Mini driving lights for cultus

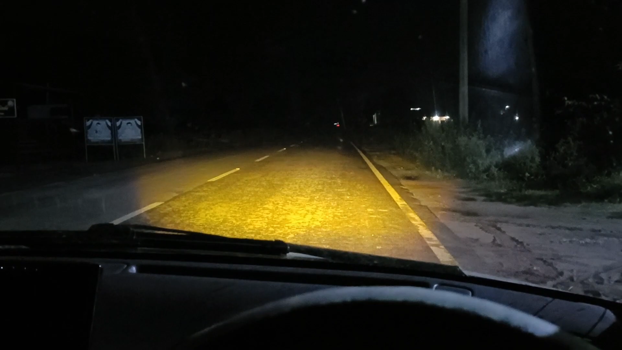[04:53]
دپے یہ ہائی پہ اور یہ ہمارا فلیشر یہ ہم نے